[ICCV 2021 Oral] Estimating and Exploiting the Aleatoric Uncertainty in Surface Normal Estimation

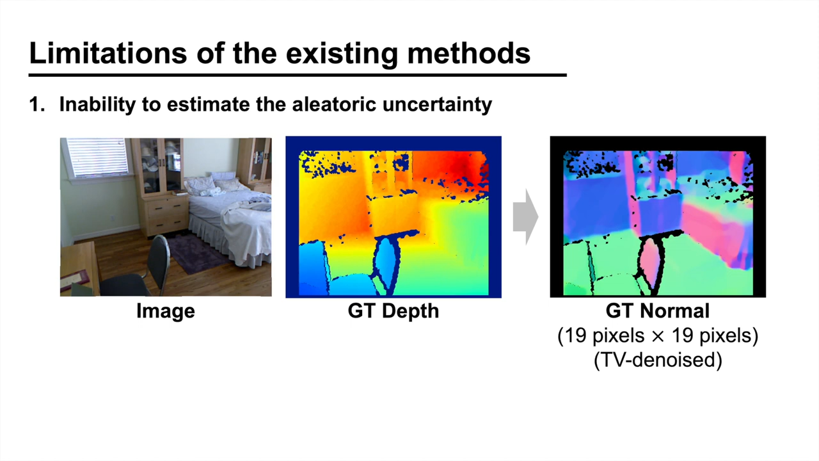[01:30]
Using a large neighborhood size and denoising the calculated normal ensures that the ground truth is piecewise constant within large planar surfaces.
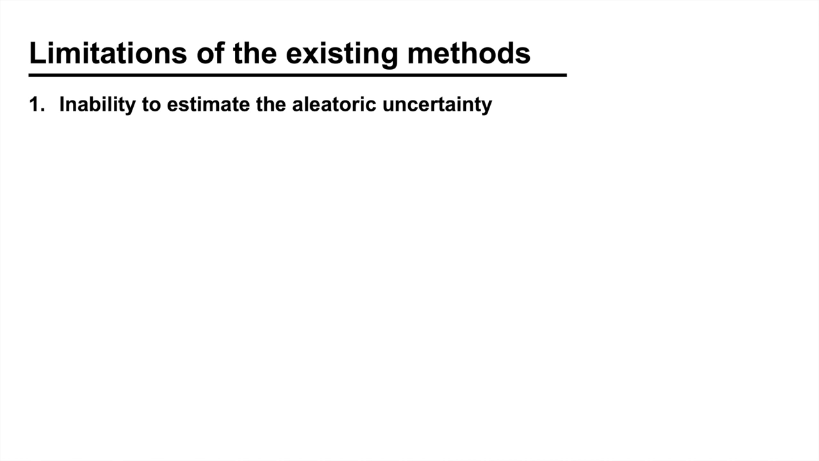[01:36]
However, at the same time, this makes the ground truth unreliable for small structures and plane boundaries.
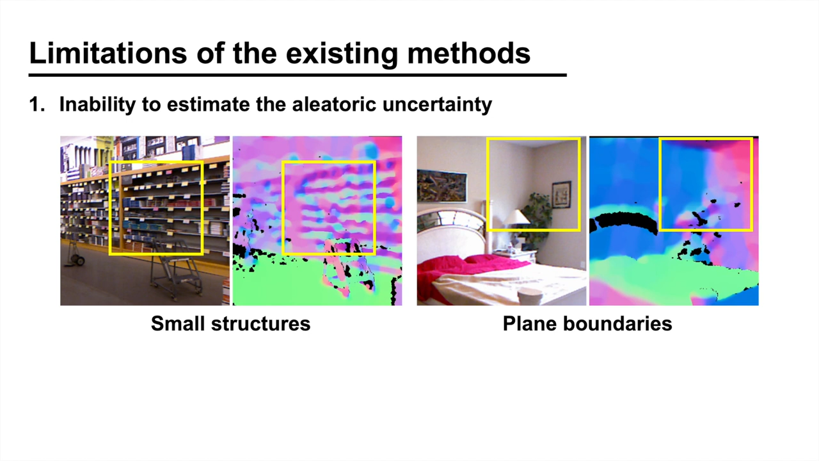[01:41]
This means that the noise in the ground truth is not homogeneous. Therefore, the network should be able to learn such input-dependent aleatoric uncertainty.
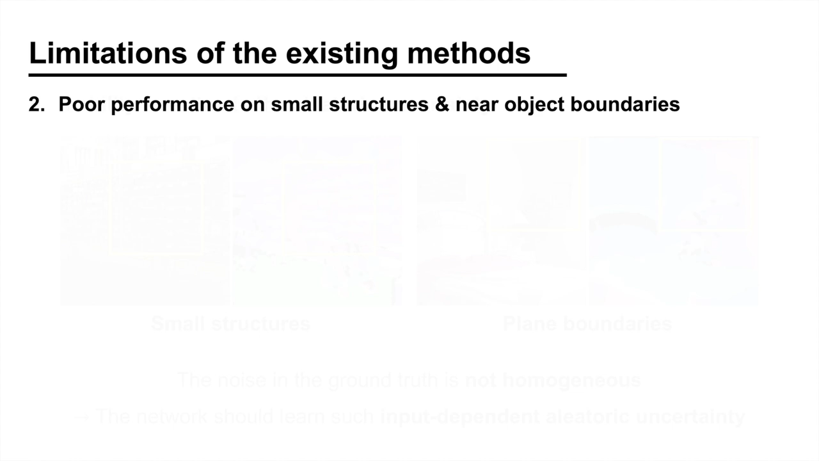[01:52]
Another limitation shared by the existing methods is the lack of detail in the prediction.
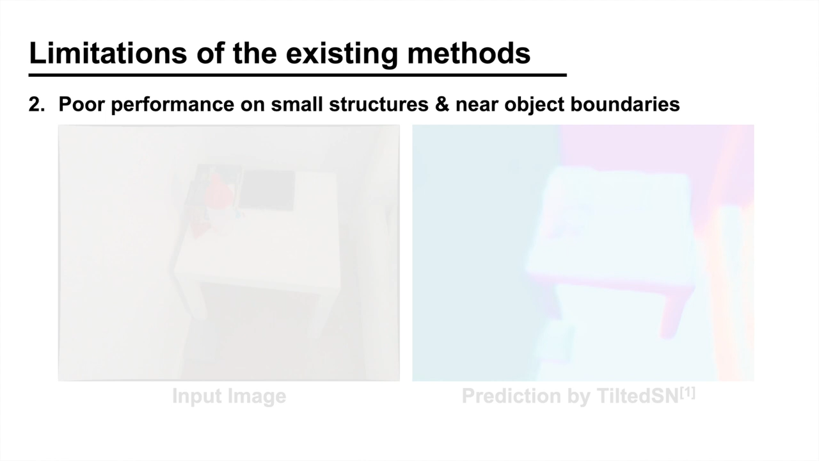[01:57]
When you look at a prediction made by a state-of-the-art method,
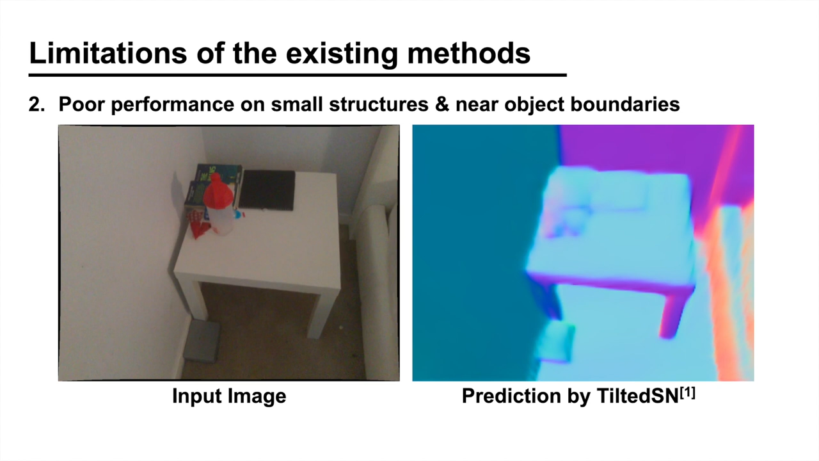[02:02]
you can see that the network fails to reconstruct small objects and that the object boundaries are not clear. This is mainly because there is a bias in training.
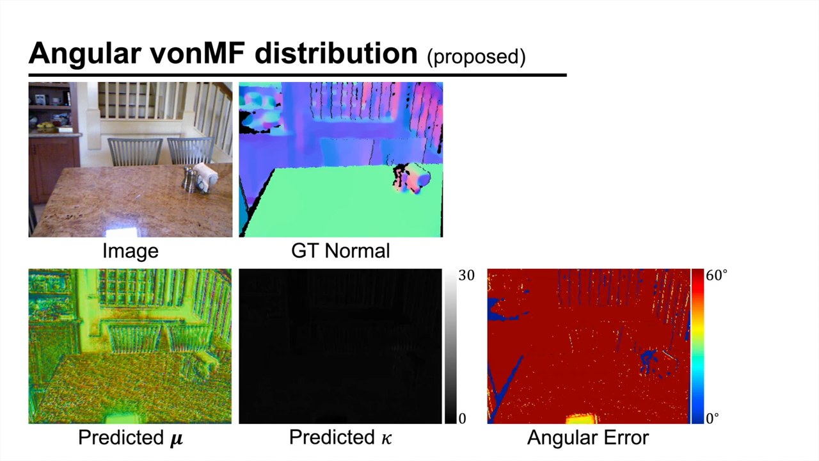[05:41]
As the training proceeds, the confidence is increased for large planar surfaces, for which the prediction error is low. After training, the confidence is low for small structures. This is because the noise in the ground truth is especially high for those pixels. The same applies to object boundaries, where we see low confidence and high error.